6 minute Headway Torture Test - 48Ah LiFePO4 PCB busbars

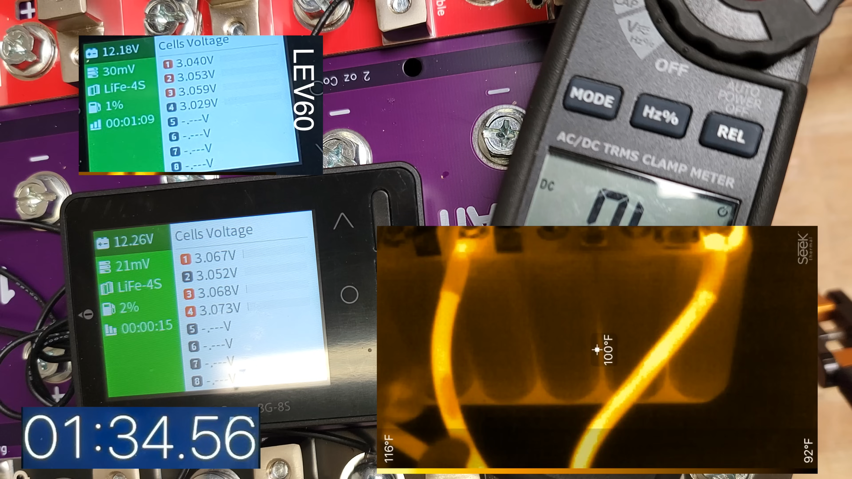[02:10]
On screen: spot 100°F, scale top 116°F, scale bottom 92°F
they're seeing a lot of the load now I don't know why this one's not seen as much of the load weird it's the same on that side it's about the same so there we go the bus bar is starting to see some heat
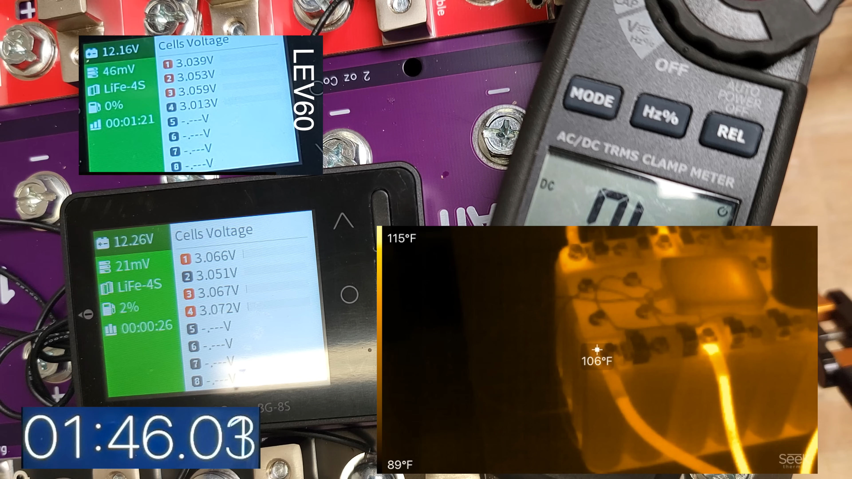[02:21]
On screen: spot 106°F, scale top 115°F, scale bottom 89°F
and not a ton of heat
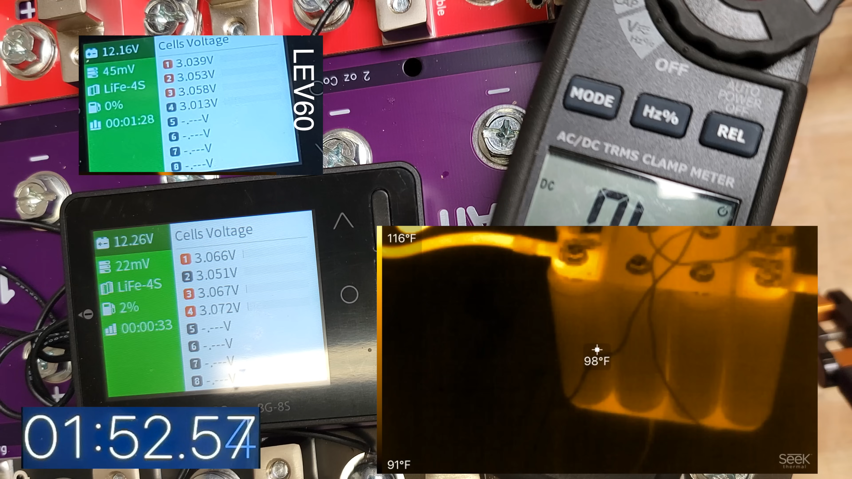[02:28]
On screen: spot 98°F, scale top 116°F, scale bottom 91°F
cells are 98 the bus bar down there is at 106 12.2 and we are uh gonna be almost a minute but then plus if you add whatever before the timer and that well I'll put a I'll put a separate timer up here so we can get an accurate
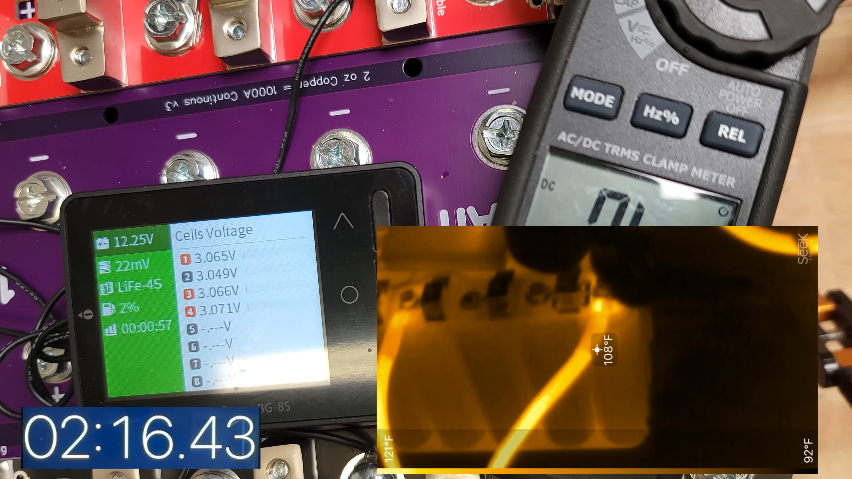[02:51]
On screen: spot 108°F
still putting 400 amps
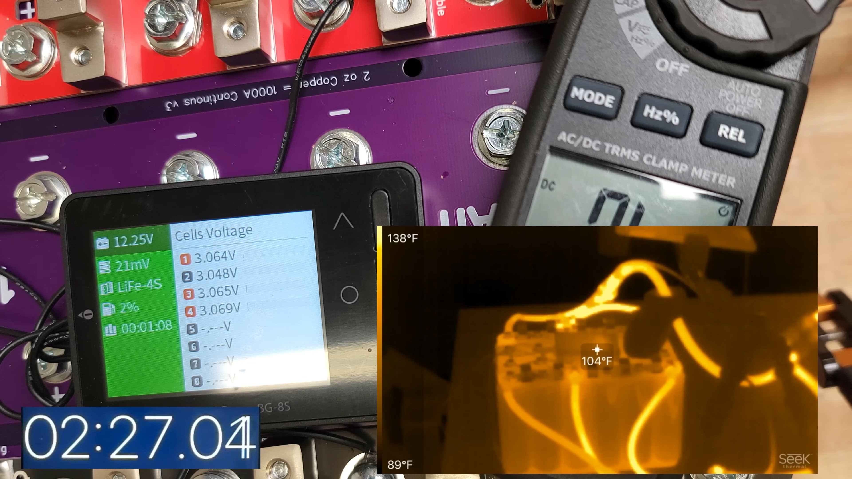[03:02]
On screen: spot 104°F, scale top 138°F, scale bottom 89°F
let me see if I can get the clamp to show though
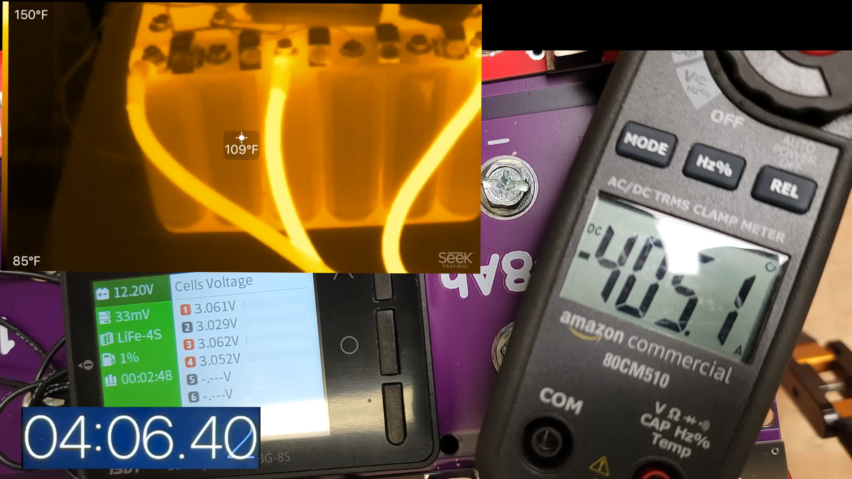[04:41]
On screen: spot 109°F, scale top 150°F, scale bottom 85°F
but as far as three of these six gauge yeah that's a bit too much now here's the thing with that guy that was uh saying that these bus bars were getting to
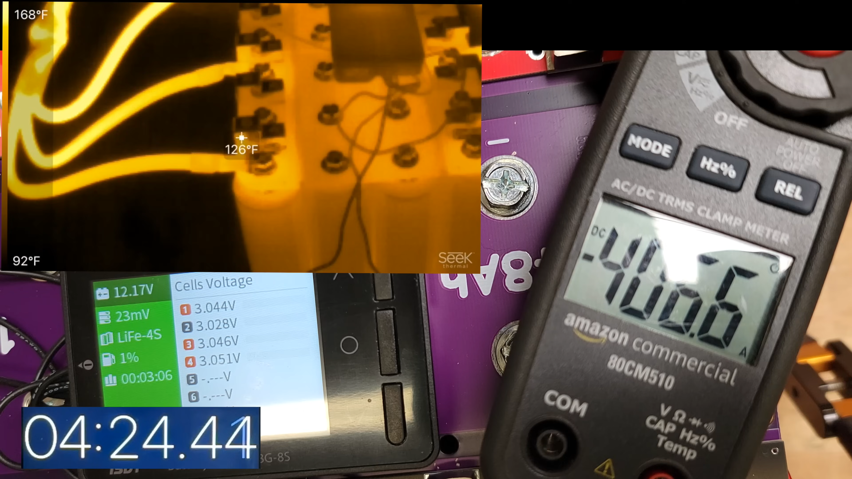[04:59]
On screen: spot 126°F, scale top 168°F, scale bottom 92°F
you know 300 degrees 200 degrees immediately within 30 seconds or whatever like well where where is that how come our how my thermal camera can't see that you got some special cheap
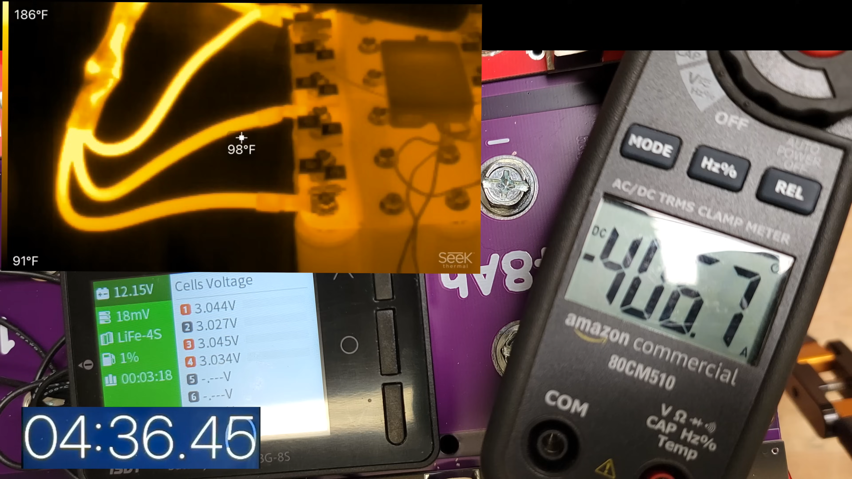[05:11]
On screen: spot 98°F, scale top 186°F, scale bottom 91°F
you know gun that you can't seem to hold straight into a thing for more than two seconds like of course yeah it's gonna show erratic yeah you don't know how to measure temperature you need to better equipment right now I don't have the the most sophisticated equipment here this is a really cheap uh you know a 400 thermal camera here
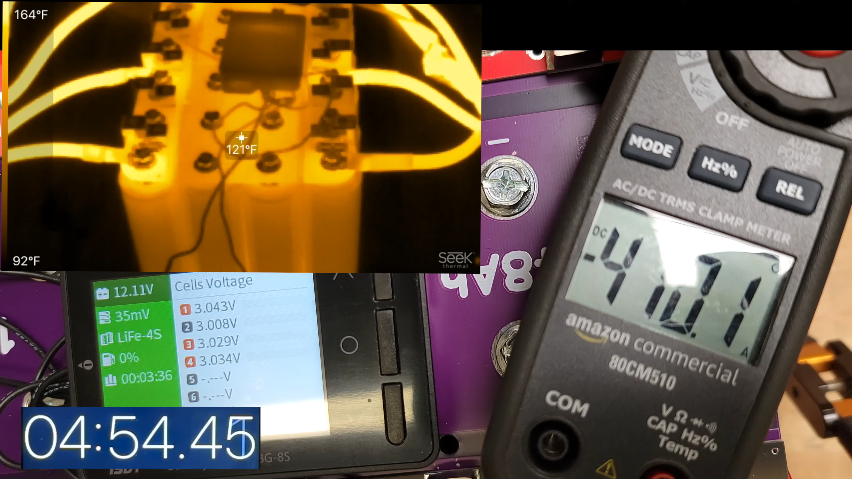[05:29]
On screen: spot 121°F
look at those bus bars out at 121 and this is how many minutes into the test
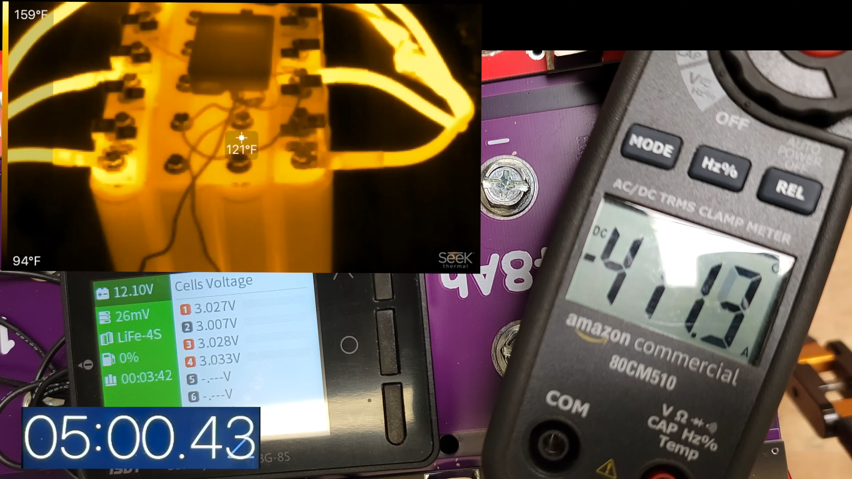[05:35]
On screen: spot 121°F
what 346 plus the other minute that we had so that's four that's gonna be five minutes right here and it's at 1206 this
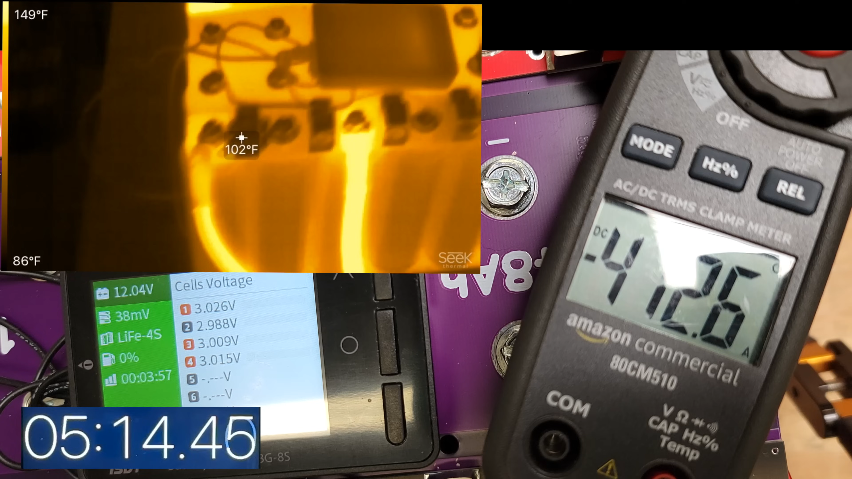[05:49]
On screen: spot 102°F, scale top 149°F, scale bottom 86°F
battery is performing almost identical to the uh lev6 there we go we're five minutes into this test
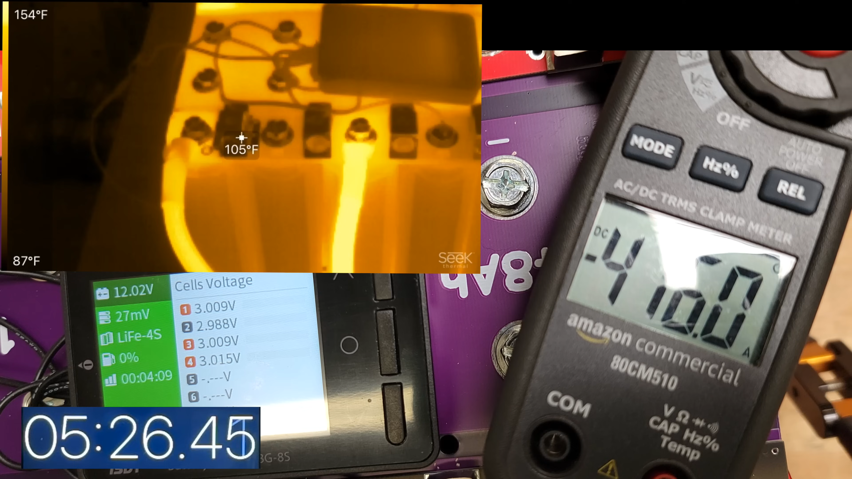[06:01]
On screen: spot 105°F, scale top 154°F, scale bottom 87°F
uh 12 look at that okay so just went under 11.99 okay so let's terminate this test five minutes so we got five minutes at
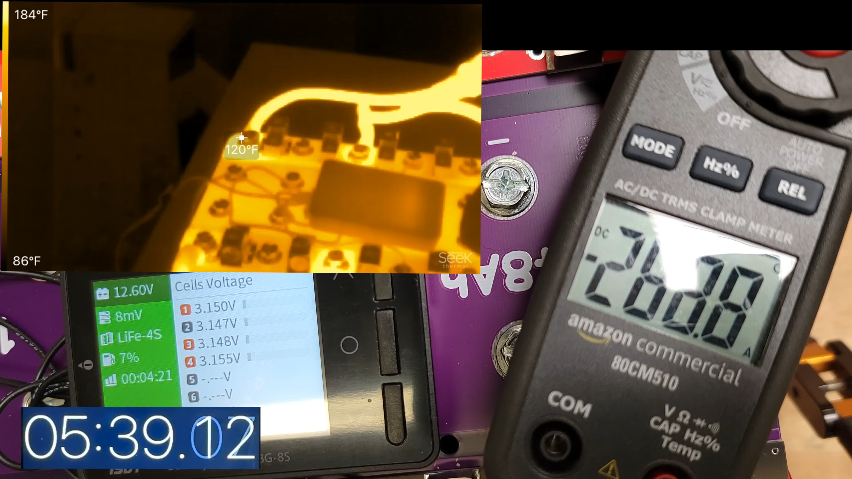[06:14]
On screen: spot 120°F, scale top 184°F, scale bottom 86°F
400 amps and the bus bars got a whole 123 this one over here got a hotter out of 140 but i think it's because of the cables again these are small cables
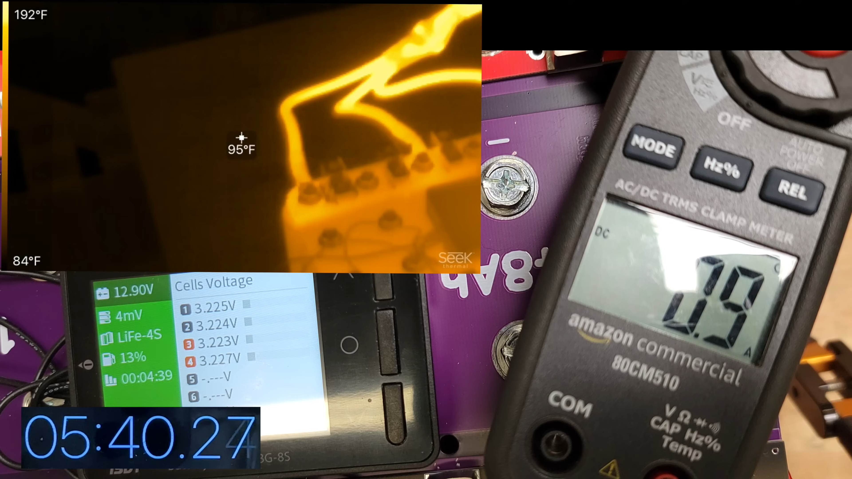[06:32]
On screen: spot 95°F, scale top 192°F, scale bottom 84°F
if you use bigger cables then it would be cooler over here but the bus bar itself 125 125 remember this is carrying the current from here these cells to those cells right so
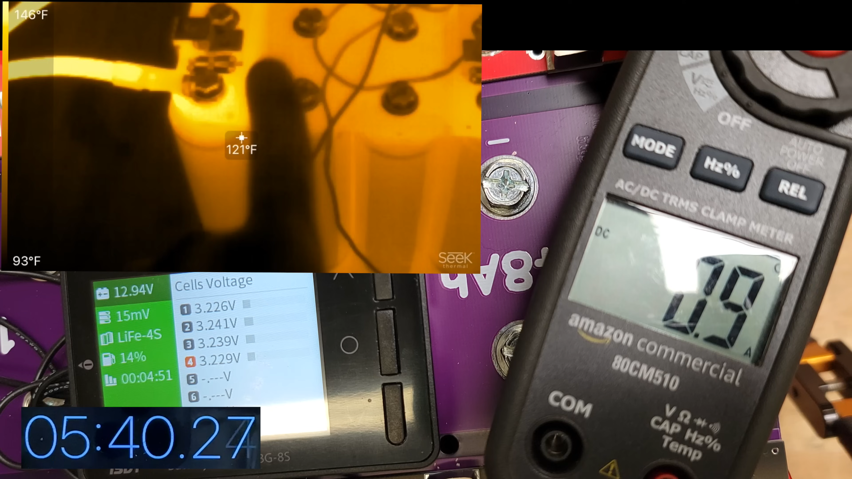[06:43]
On screen: spot 121°F, scale top 146°F, scale bottom 93°F
you're gonna see the same over here in the bottom because it's doing the exact same thing
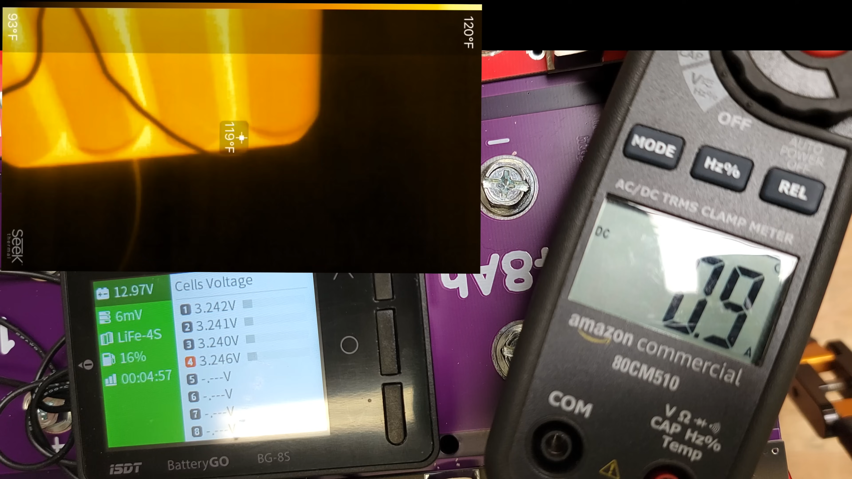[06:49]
On screen: spot 119°F, scale top 120°F, scale bottom 93°F
you know so 125 at 400 you know so do an extra 100 amps and you're gonna see these at 135 maybe at
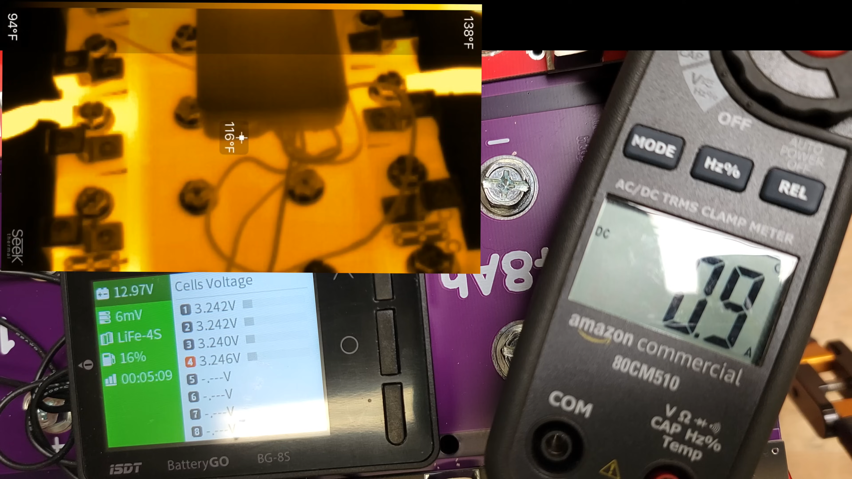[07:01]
On screen: spot 116°F
140 or something which is the the top of what these cells can do but they could totally do 500 now uh this is a a really small battery if you're looking at the bigger batteries well you have more surface area and more points of contact so it's gonna run cooler